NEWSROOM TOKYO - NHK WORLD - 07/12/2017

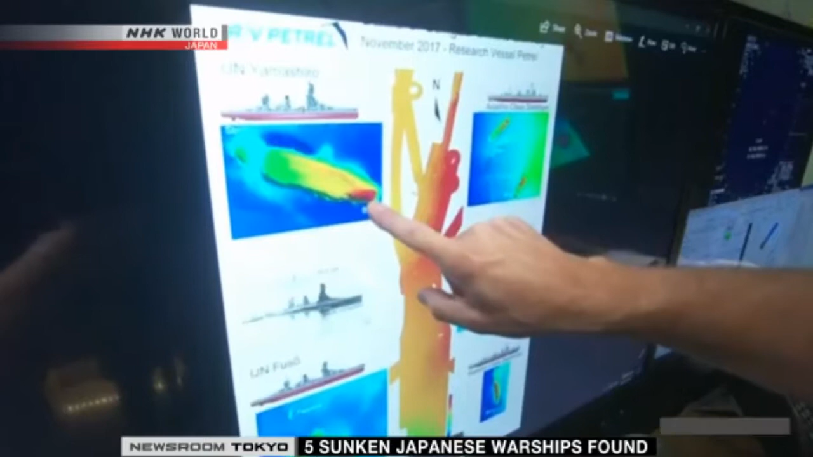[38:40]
And we've got down here, we've got Fuso. It's kind of an overview of the first project. The team says the vessels were found off the coast of the southwestern part of the Philippines. It's believed the team found two battleships,
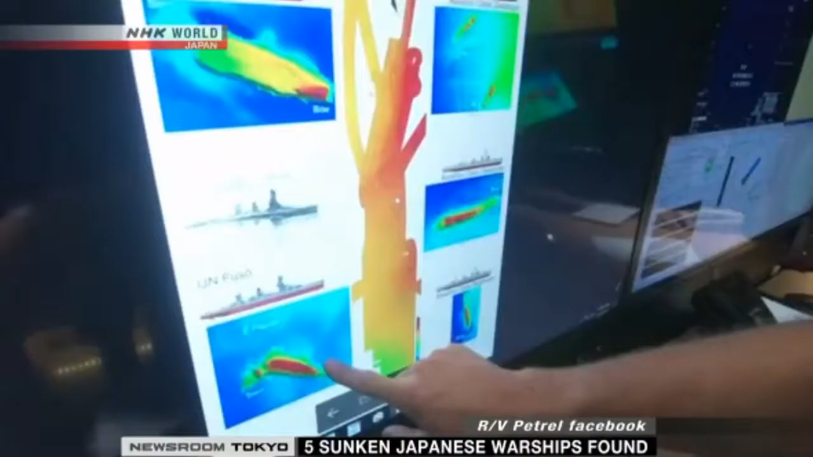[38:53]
the Yamashiro and the Fuso, and three destroyers,
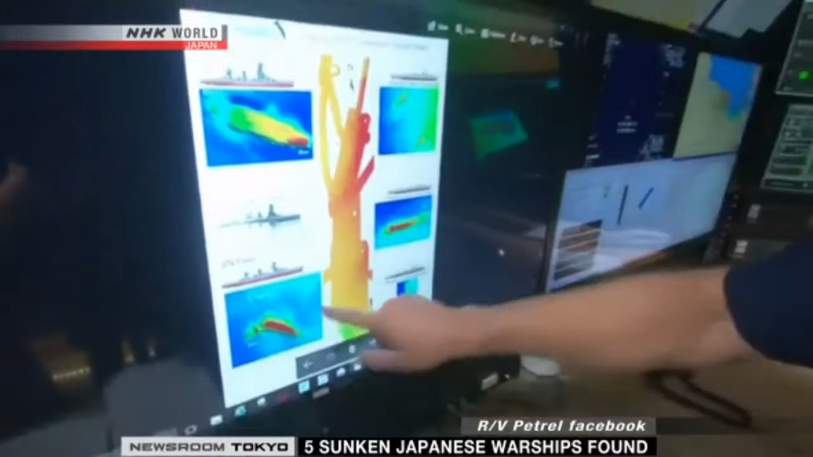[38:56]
from the now-defunct Japanese Imperial Navy. The U.S.